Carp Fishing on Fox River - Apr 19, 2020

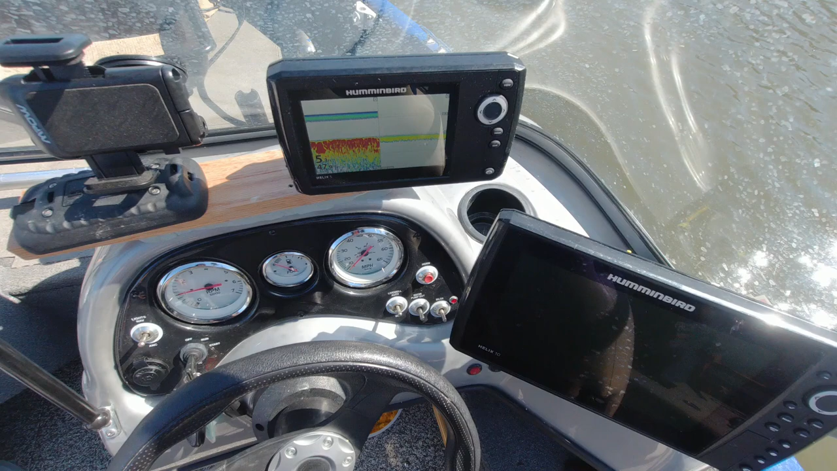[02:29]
screen here, but it says 5.3 feet of water and 48 degree temperature, 47.9.
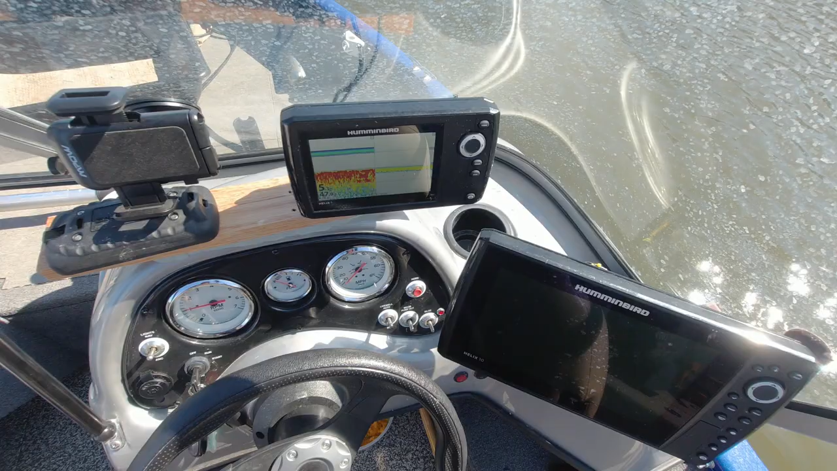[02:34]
So still kind of cold. I believe that was a hit. Yeah, that is a hit.